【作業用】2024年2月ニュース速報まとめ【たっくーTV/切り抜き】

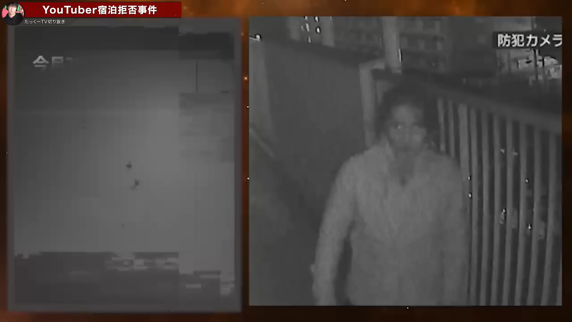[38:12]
るこちら今月の20日愛知県名古屋市にある集合住宅に住む58歳の画家の男が約7年間誹謗中傷などの近隣トラブルを繰り返したとして暴力行為と処罰法違反の罪で逮捕されそして起訴されたと話題になりました7年よう我慢できましたねこれねで報道でこの男の姿を捉えた監視カメラの映像を公開されてこの動画内で深
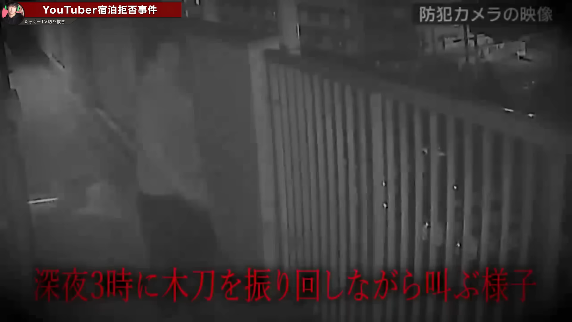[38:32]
夜3時で木刀で手すりをバンバン叩きながら出てこいはよって叫んでいたり被害者の部屋の前で二度と世界に輪廻転生させぬようここに祈願する被害者の夫婦を地獄堂へ落としたまえどっちにしろお前殺されんだぞとかそういった叫ぶ様子もはっきり映ってたんですよやっぱいやっぱいこんな化